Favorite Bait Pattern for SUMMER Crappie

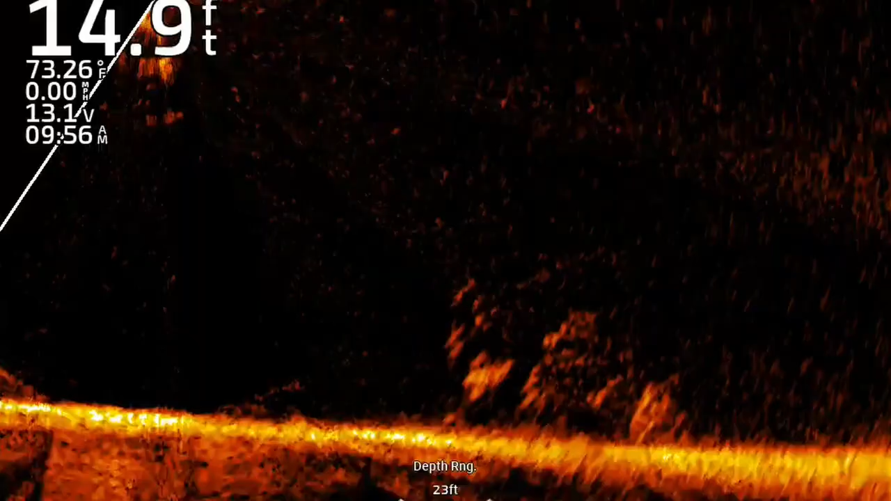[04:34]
On screen: depth 14.9 ft, water 73.26°F
type of lay down and as you can see this it's like this 15 to 20 foot mark is a kind of the sweet spot for summertime they'll they'll hold to this they might get a little bit deeper 22 23 feet as the summer goes on but they stick to this 15 20 22 foot
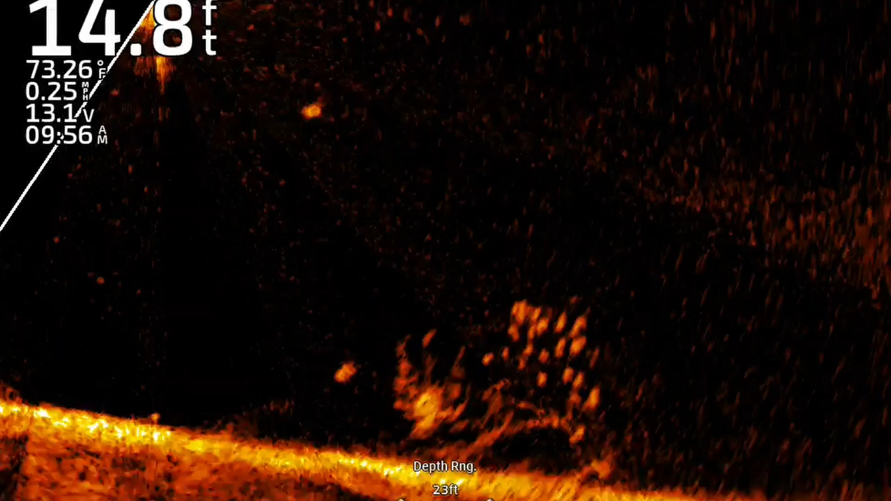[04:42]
On screen: depth 14.8 ft, water 73.26°F
range probably till the end of August and definitely it
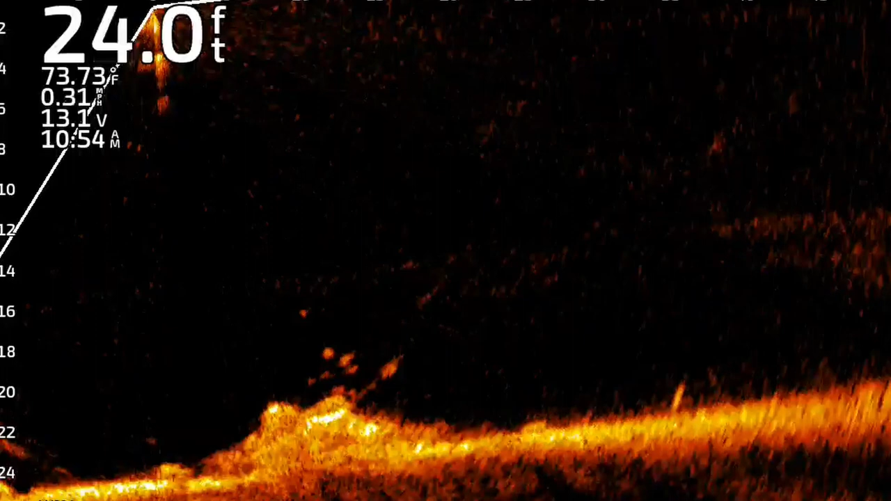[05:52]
On screen: depth 24.0 ft, water 73.73°F, speed 0.31 mph
they're way down there they're hiding yep there he is but they are aggressive enough to come
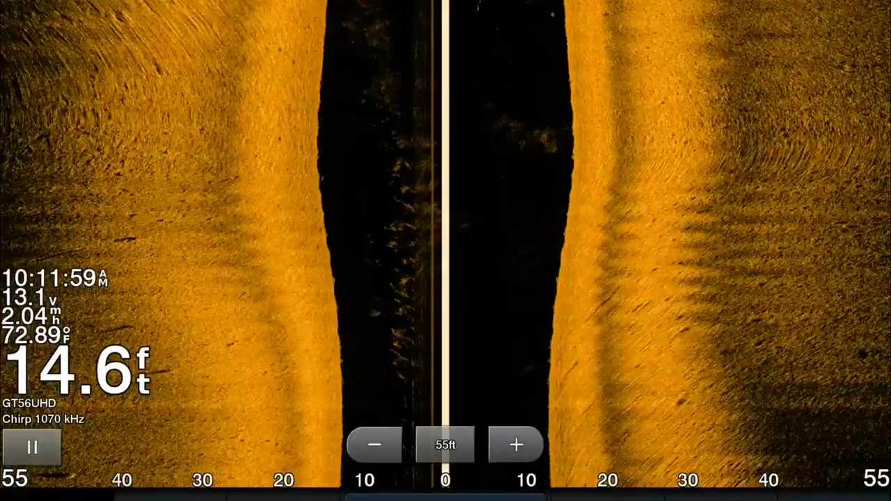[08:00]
On screen: depth 14.6 ft, water 72.89°F
pile cribs anything like that in that depth range odds
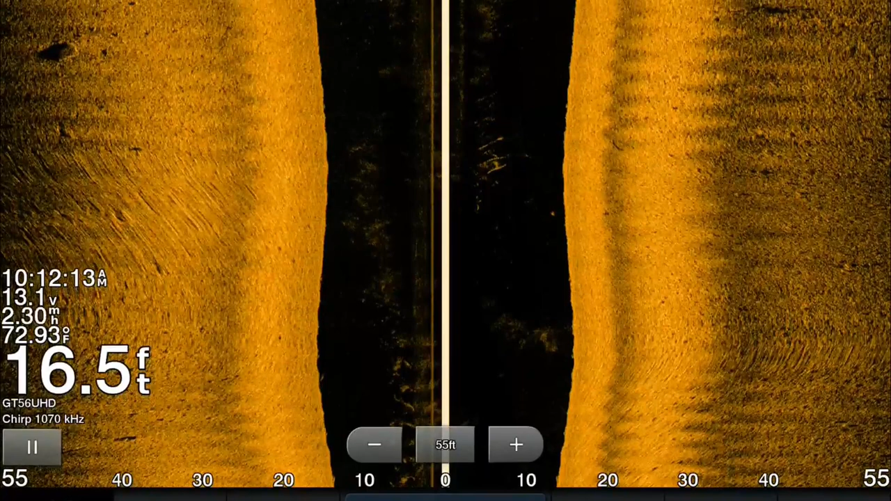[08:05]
On screen: depth 16.5 ft, water 72.93°F
are pretty good you're going to find some fish now if you notice I actually had to use site imaging I
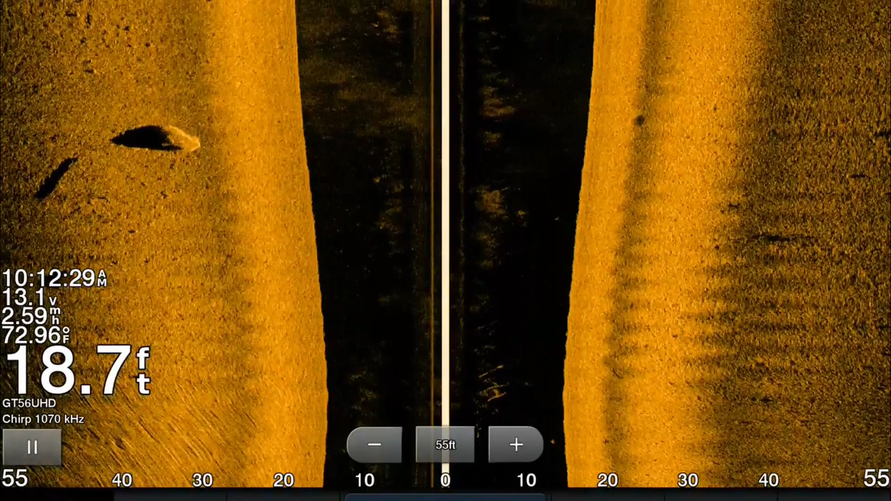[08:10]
On screen: depth 18.7 ft, water 72.96°F
scanned quite a bit of shoreline to actually find the the rock piles or the cribs or the brush
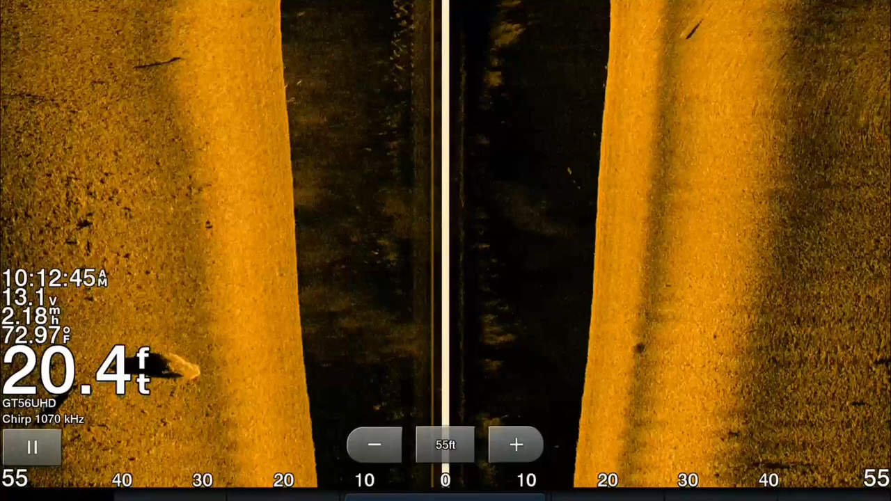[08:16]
On screen: depth 20.4 ft, water 72.97°F
piles that actually had the most fish which I actually found towards the end of the day today you're going to have to do that
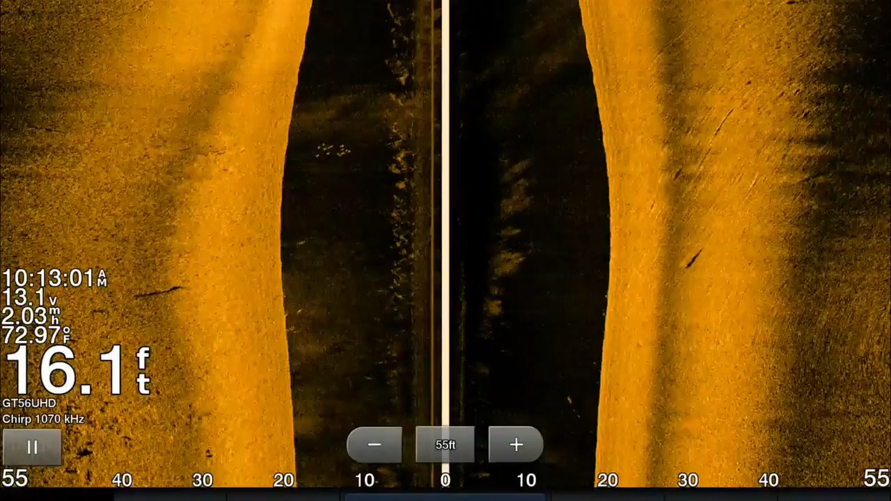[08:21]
On screen: depth 16.1 ft, water 72.97°F
okay not every rock pile or brush pile is going to be the same so you're going to have to move a lot
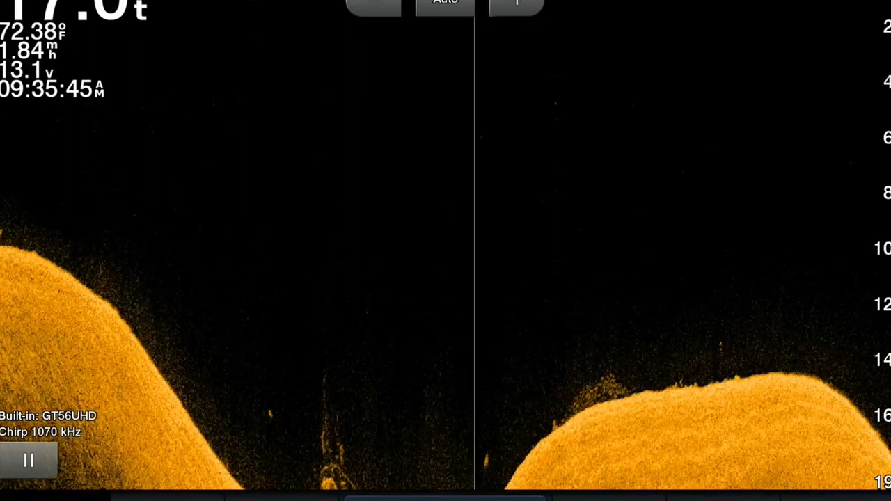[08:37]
On screen: water 72.38°F
with down imaging or 2d sonar it's going to take some time you might have to go back over at five six times but
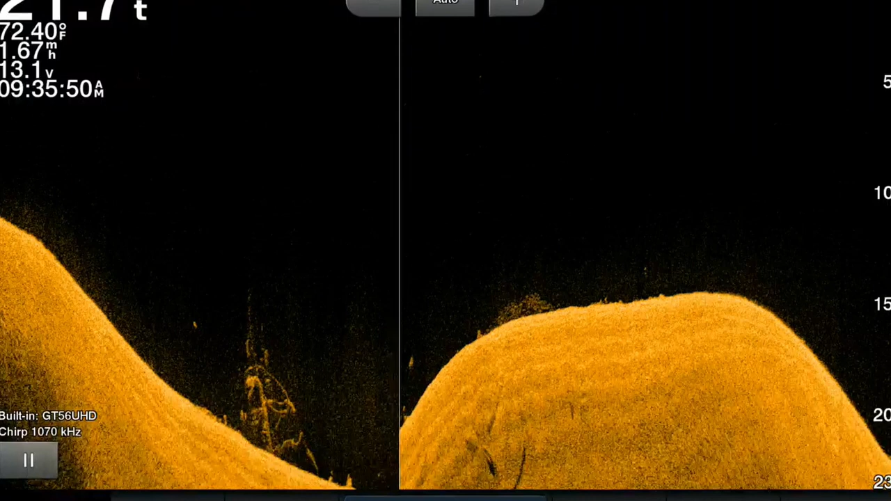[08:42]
at this depth you should be okay you shouldn't be able to you shouldn't spook too many fish anyway 15 to 20 foot range and then throw out that marker buoy it's going to give you the benefit of knowing
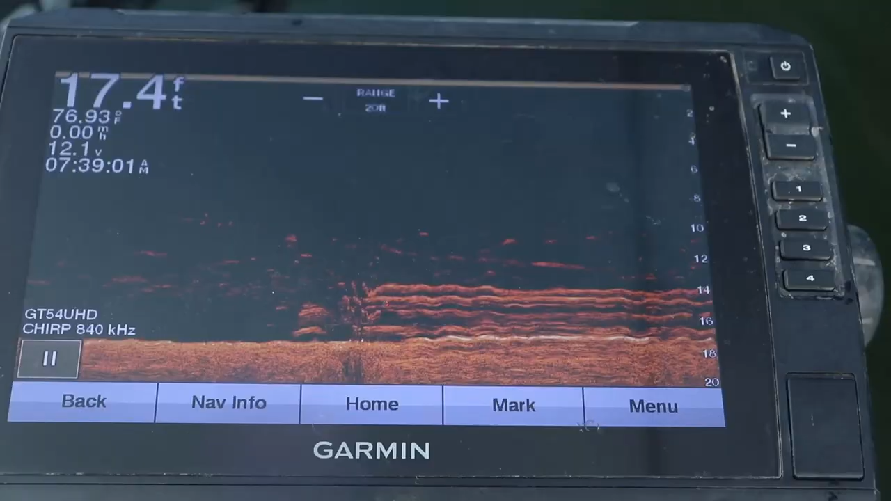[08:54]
On screen: depth 17.4 ft, water 76.93°F
where the brush pile is or that rock pile whatever you're fishing over and then it's going to give you the benefit of actually having something to cast at speaking